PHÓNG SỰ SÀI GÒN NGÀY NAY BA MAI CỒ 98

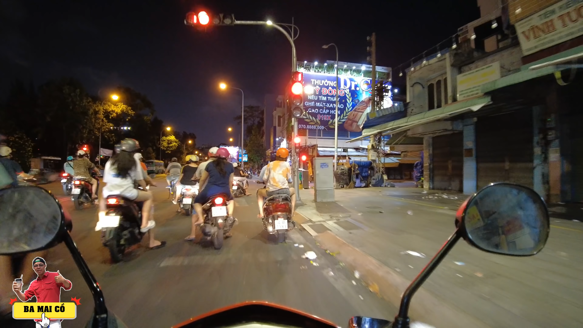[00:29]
Nếu mà đổi ra đồ ép chắc khoảng tầm 84 độ ép. Ba Michael đang góp mặt ở tại đây là con đường Ngô Nhân Tịnh nè. Rồi, con đường này là đường Hải Thượng Lãng Ông nè. Định hình lại chút xíu. Mới đi ghé chỗ tiệm giày Bitip trên đối diện qua cái chợ Bình Tây á, để mua mấy đôi dép cho tụi nhỏ. Bên đây là Á Đông Tủ Lầu nè bà con. Con đường này hồi xưa tên là đường Trần Thanh Cần.
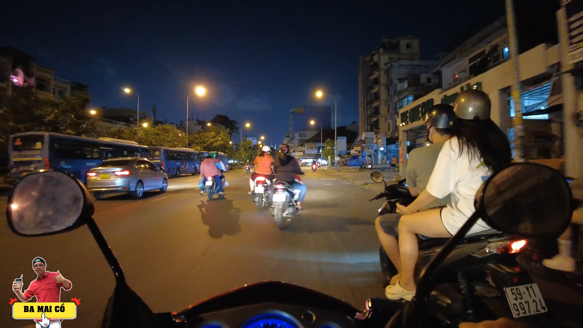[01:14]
Rồi sau này nhập lại giữa đường Khổng Tử với đường Trần Thanh Cần á, thì nhập lại là con đường Hải Thượng Lãng Ông. Rồi bây giờ là 8 rưỡi tối rồi. Ba Michael sẽ chở bà con cô bác đi dạo. Bây giờ không biết đi dạo đâu đây nè. Bên phải là chợ Kim Biên nè. Đây là tượng Khổng Tử nè. Ở bên kia là trường Trần Bội Cơ bà con.
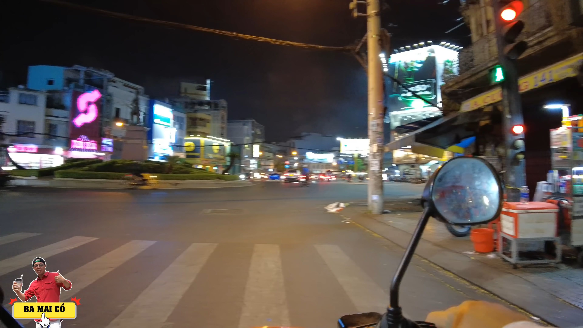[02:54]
Rồi đây là công trường Phan Đình Phùng. Ở đây là tượng Phan Đình Phùng, hồi xưa đó là thánh tổ quân cụ. Thật lòng là tối nay không biết chạy đâu á. Ra đường Hùng Vương đi.
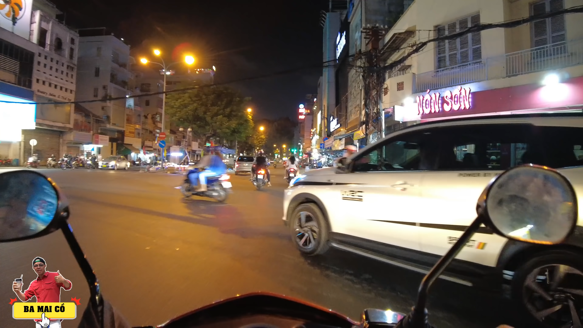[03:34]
Rồi xin thưa bà con cô bác, con đường này là đường Châu Văn Liêm. Hồi xưa con đường Châu Văn Liêm này có tên là con đường Tổng Đốc Thương. Ở đây là ngã tư Trần Hưng Đạo với đường Châu Văn Liêm. Hồi đó con đường này thì ở ngã tư này nó gọi là con ngã tư Đồng Khánh với Tổng Đốc Phương.
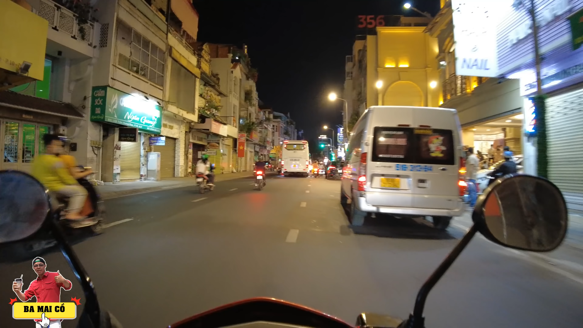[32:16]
À, đây là nhà hàng Ái Huê.